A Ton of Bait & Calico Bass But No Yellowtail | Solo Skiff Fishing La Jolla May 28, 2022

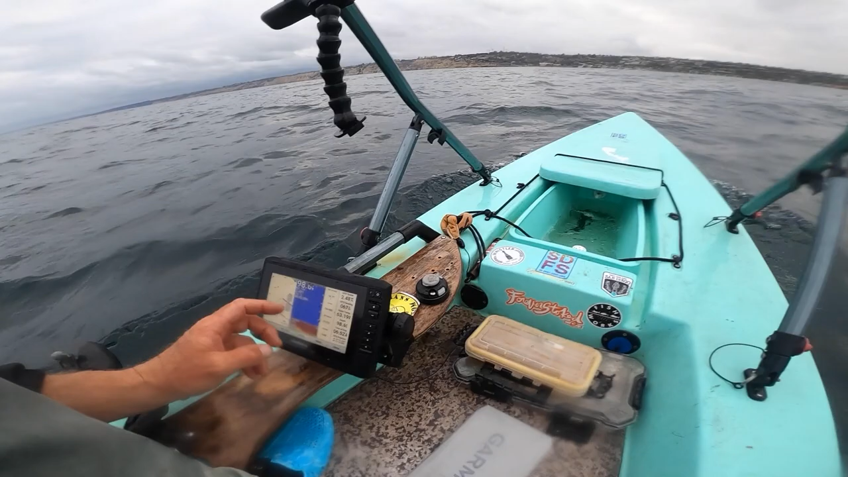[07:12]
mackerel this seems like sardines up above oh what's going on over here